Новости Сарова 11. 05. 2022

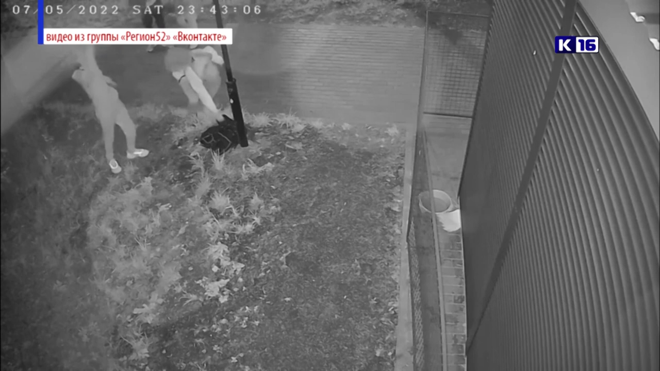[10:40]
Еще одна история произошла на праздниках в парке имени Зернова. Случай попал на камеру видеонаблюдения. Компания из четверых подростков подошла к комплексу. Один из них решил отличиться и продемонстрировать свою физическую силу. Молодой человек забрался на ограждение, стал на нем прыгать и сломал. Полиция устанавливает личности хулиганов.